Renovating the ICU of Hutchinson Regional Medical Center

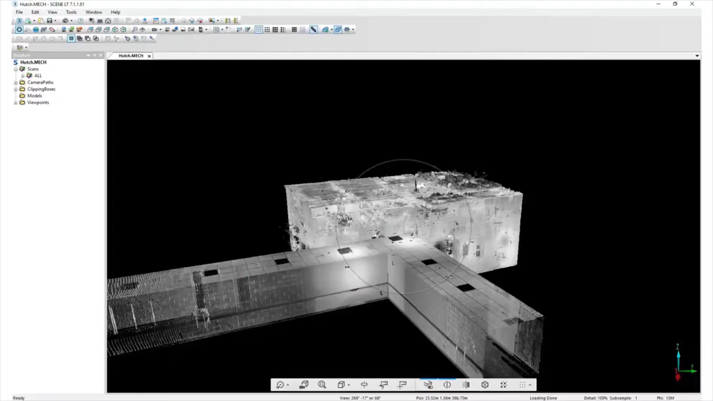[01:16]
doing the registration and from there we export to Autodesk Recap and from there it goes into